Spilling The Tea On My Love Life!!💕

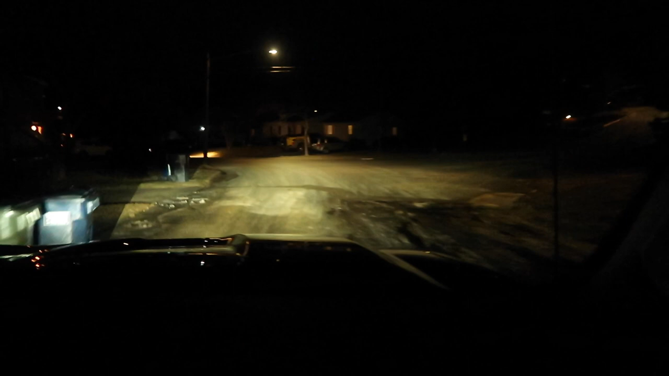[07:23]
i feel very high up though push out eddie hello what are you in your glory yeah absolutely look i have fucking fog lights and look how bright they are let me see ready for the shit it's insane
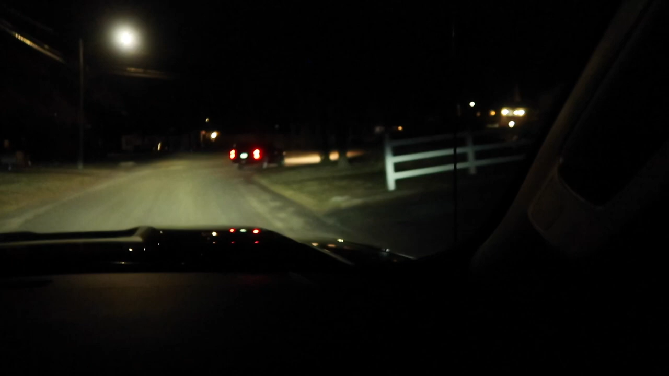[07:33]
oh wow those are nice though makes everything so clear yeah